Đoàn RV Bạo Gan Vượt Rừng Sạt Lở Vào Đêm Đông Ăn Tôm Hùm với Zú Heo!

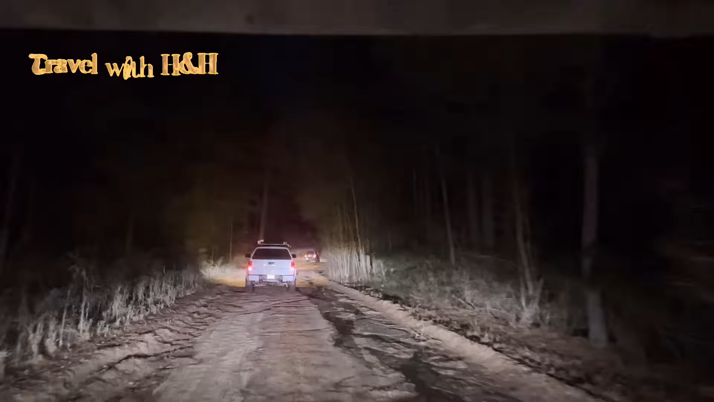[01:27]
Cái này còn mình nói thiệt nha, cái này còn worse hơn Alaska Highway nữa nha.
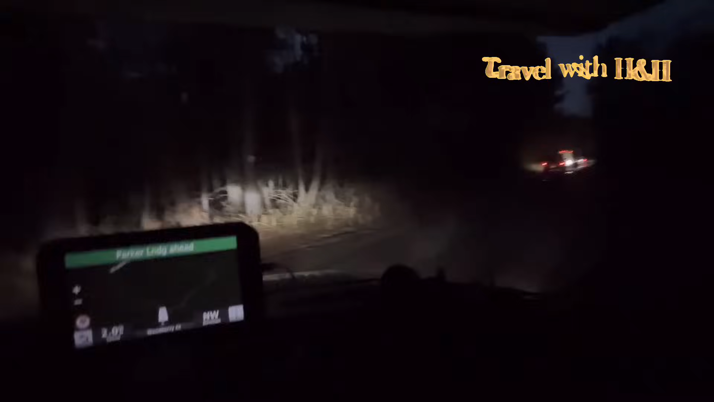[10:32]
Không, tại mình xui mình này nước hả? Trời ơi, má ơi, nước kìa. Trời. Tới đây thấy ngập rồi, thấy em xong rồi. Anh xem coi cái bánh mấy người đó, coi cái bánh mấy người đó là đó.
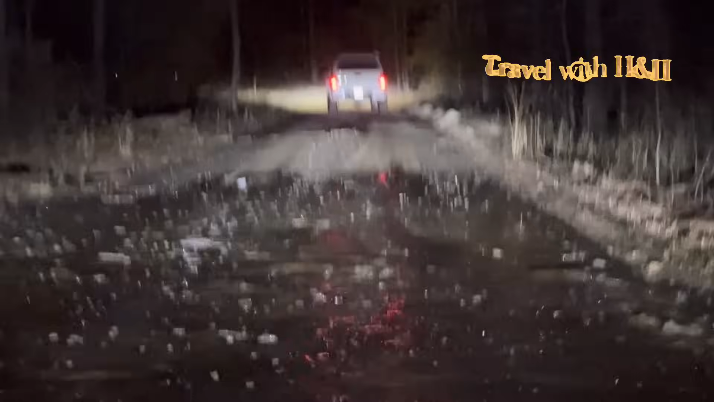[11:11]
Mà cho nên cái đường kia nó quá sao, đúng rồi. Đường nó lục ra nó quá sao, cái đường nó nguy hiểm không? Nó quá sao, cái một đó, nó kêu nước nó dâng lên tới nửa cái RV mày á. Ai dám đi. Hay là tới đây có cái chỗ ve.
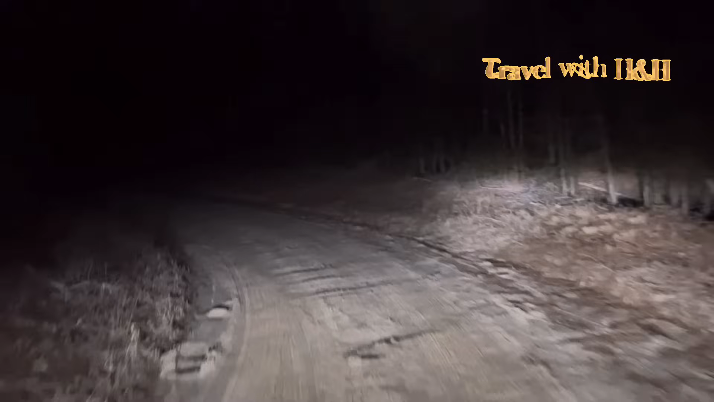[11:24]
Cũng nằm cái chỗ này để ve, nó có hai cái đó cũng tốt đó. Ừ. Đó, nữa nè. Wow, man. Về tối đi mấy này sợ mồ luôn nè. Wow. Hết rồi, qua
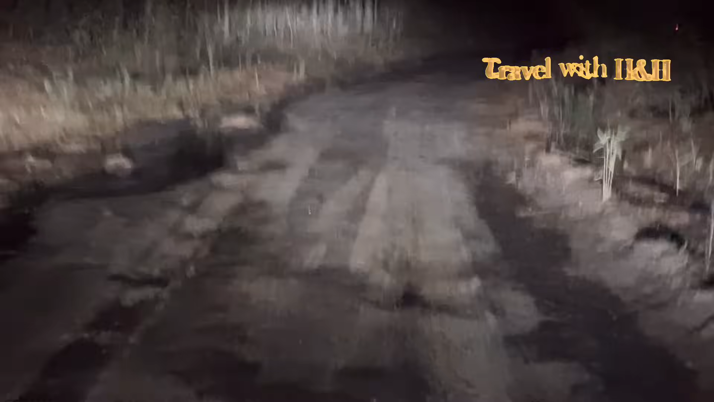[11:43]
cái này nữa là hết. Dạ. Hết luộc lợi rồi. Mà quay cái tối này thấy ghê này. Giờ là 5:50 rồi đó các bạn. Mà bây giờ trong rừng nó tối vậy đó. Cái mùa đông nữa, mùa này mùa đông thì 5 giờ nó tối ghê lắm, mà trong rừng thôi là tới ông rồi đó. Ban đầu thì mấy người đó nói mình là đi nửa tiếng là tới à. Cho nên nó 4 giờ không sao, 4 giờ đi cái vô đây mới có lái có 1 tiếng.
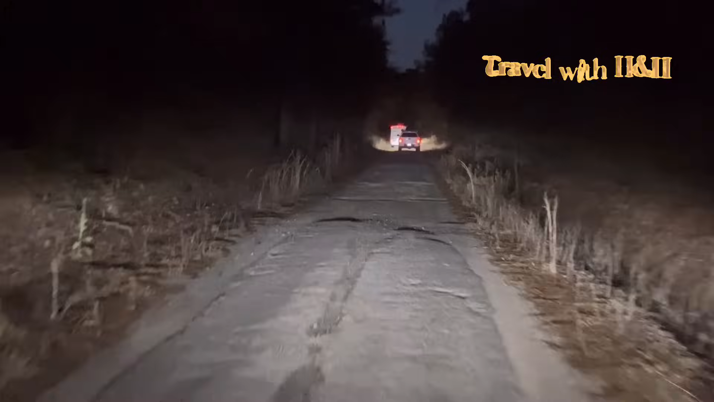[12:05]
Tiếng rưỡi à, trời tối sầm rồi đó. Không, đàn này kiếp của mình bây giờ đi kiếm chỗ khác mà cắm trại nè.
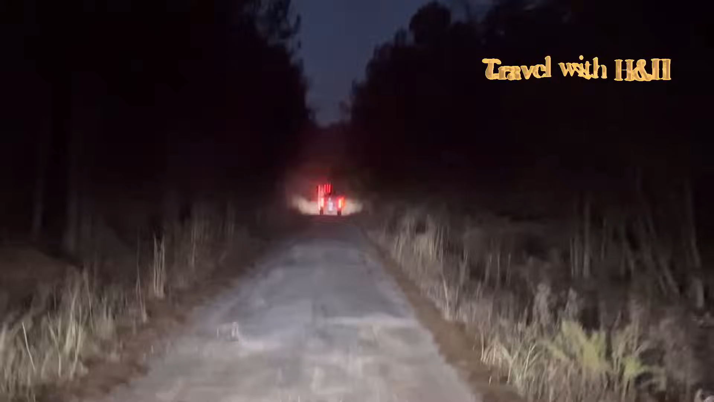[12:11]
Cô Lưu Ký giờ lái xe ngầu đó nha. Rồi thì cái lái cho mình quay phim video cho các bạn đó. Thấy chưa? Mình cảm thấy giống như là càng ngày mình càng mạo hiểm lên nhiều hơn nha. Đi Alaska về tự nhiên mạo hiểm lên trời. Đó, mình mới thay cái bóng đèn đó, LED trước các bạn thấy nó sáng dễ sợ chưa đó. Cho nên đi về mình đỡ sợ.
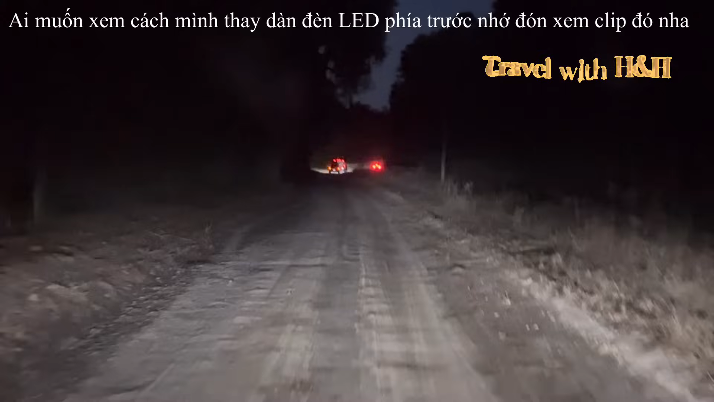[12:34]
Còn lần trước cái đèn nó vàng khe cho nên nó đi lù, không thấy gì trơn luôn ha.
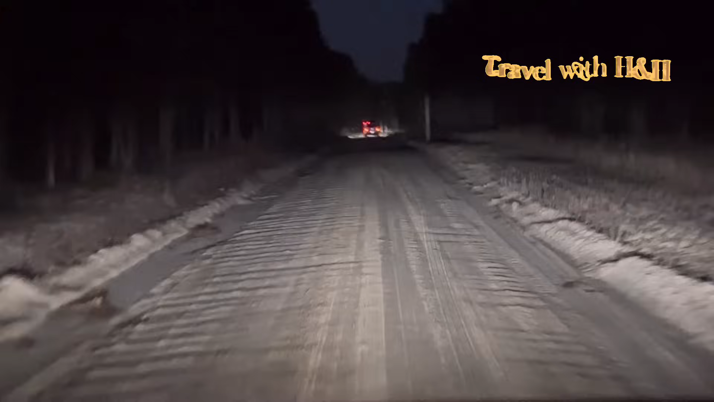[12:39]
Đó, cú không sao lỡ, ok. Trời ơi, nay quá trời luôn á.
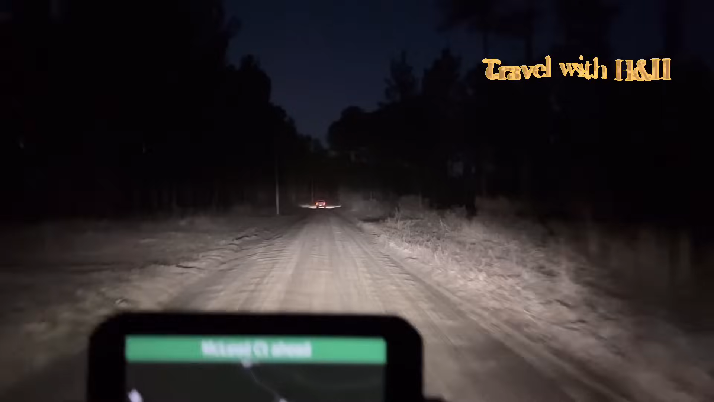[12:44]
Em thấy là như đâu là mấy chục con nai luôn á. Chắc con nai.
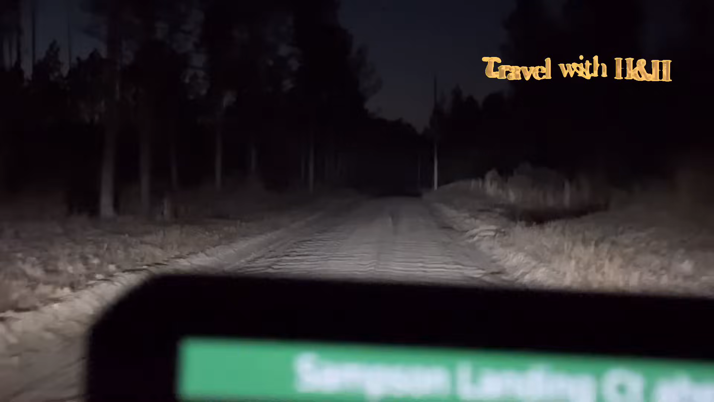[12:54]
Yeah, try to go faster than 10 miles per hour, but it can't shake. Yeah, see how shaky it is. See, that's why, see. I only go 10 miles an hour. 10 miles per hour thôi, đi 10 dặm đến giờ thôi, đi hơn là nó băm xe hết. Quay nè. Oh man, đường này ghê vậy. Ghê trời. Ghê trời. Ok. Anh đang tưởng 3 kg ổ gà hay nhiều chứ.
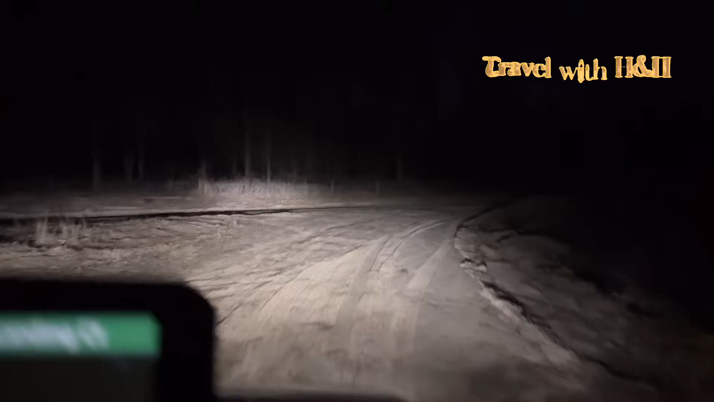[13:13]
Ok. Mà phải đi rừng á, đi ban đêm á, nó nguy hiểm lắm các bạn. Đó.
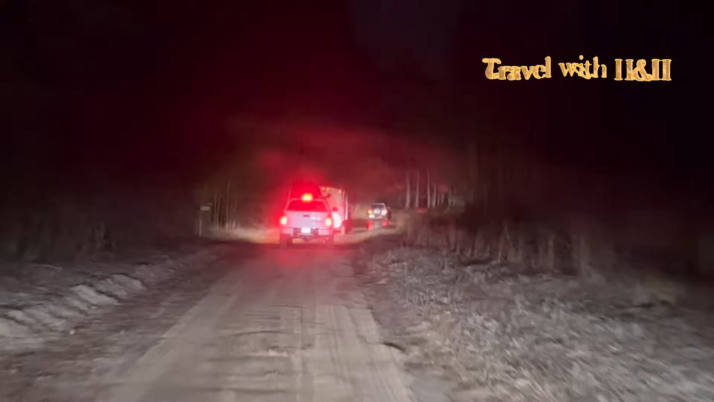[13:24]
Nước kìa, lục kìa, ok. Chứ đường được lùng nữa hả? Ừ. Chà. Chứ chà, nó ngập bô mình luôn á. Sợ này nó ngập bô của mình luôn nè. Nè. Hả? Nè, đi ta thầy. Ồ, vậy hả? Kìa, ừ. Oh, man. Đây nữa trời, mình tưởng hết rồi chứ. Oh boy.
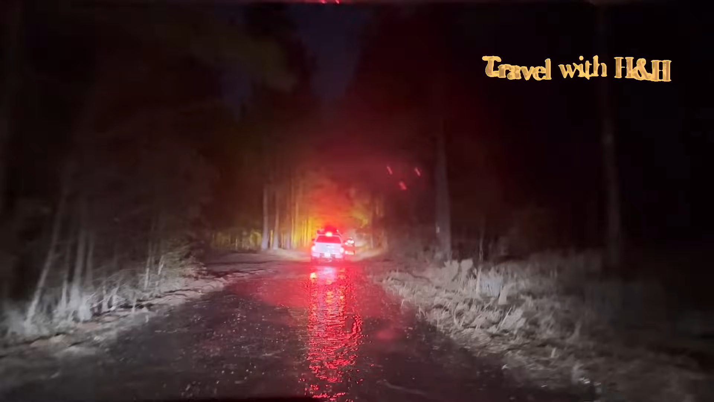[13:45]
This is rainy. Đó, và lục đó con. Bởi vậy không? Thế các bạn thấy không? Ở đây mưa xuống cái là chết luôn nè.
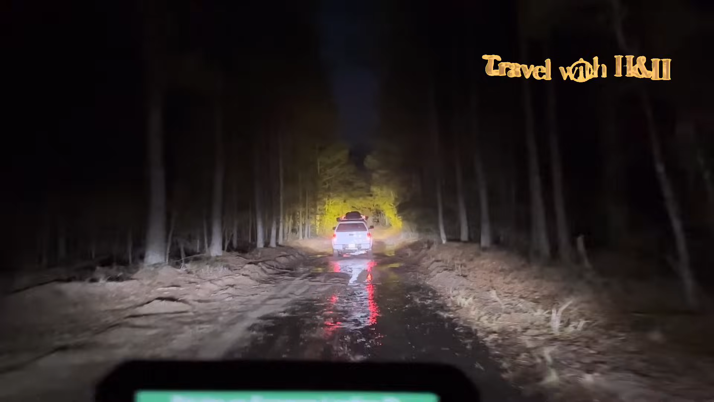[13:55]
Mưa xuống cái mà nó lên nó ngập đến nguyên cái nửa bánh xe luôn á. Cho nên chính vì như vậy mà cái đường bên kia nó bị wash out là vậy đó. Thấy không? Nó ngập như vậy nè. Là ba con đường nó lở hết à, lở sạt lở hết. Đây bây giờ chắc xe mày nó dơ ghê lắm rồi nè. Hôm qua mày có này nhẹ thôi, nó văng lên đó.
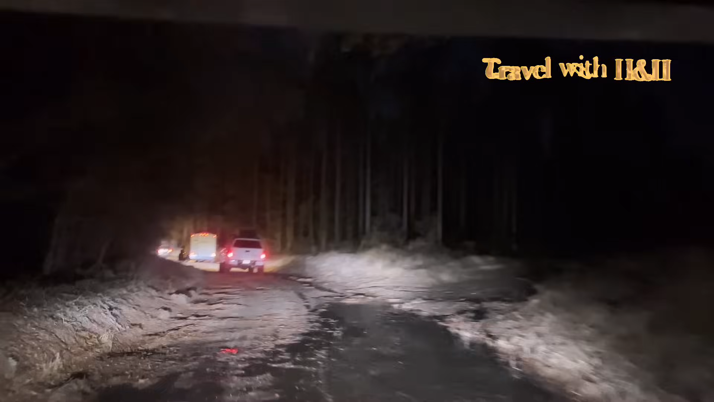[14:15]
It's too late now. We've been through like 4 muddles or puddles already. Mình nói thiệt nha, cái này còn worse hơn Alaska Highway nữa nha.
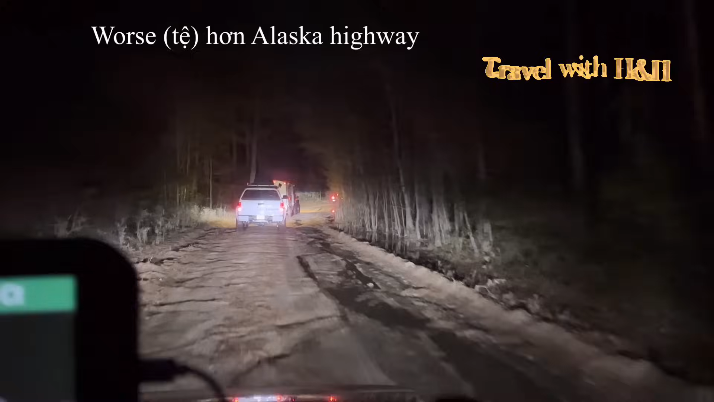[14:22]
Right? About the same. Hả? Cái này no honey. Cái này worse hơn chứ? Oh, about the same. About the same. Nhưng mà cái này có nước nữa chứ.